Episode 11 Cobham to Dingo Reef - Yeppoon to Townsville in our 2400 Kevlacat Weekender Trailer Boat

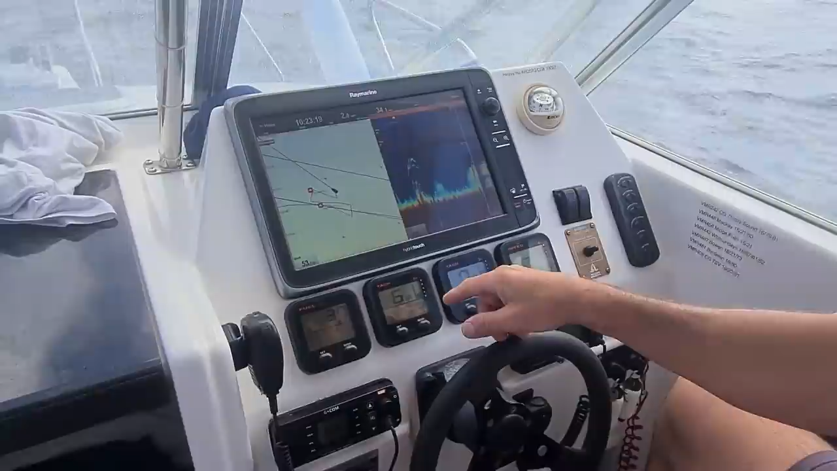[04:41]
Only come up as a little mark, run back over it, and you just start doing zigzags around, you know, and then now we're going to start the run over something a bit more substantial. So I might rig Jill up, and I think she's good to go apart from throwing some bait on.
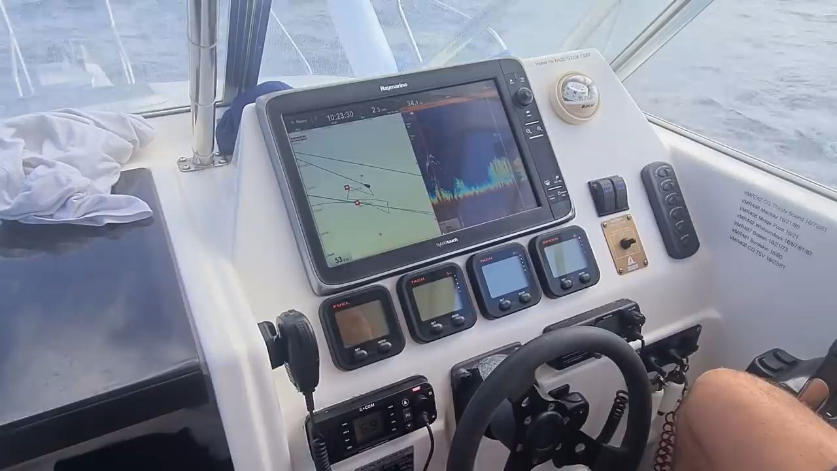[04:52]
There we go. See how she goes. So we just run over that mark.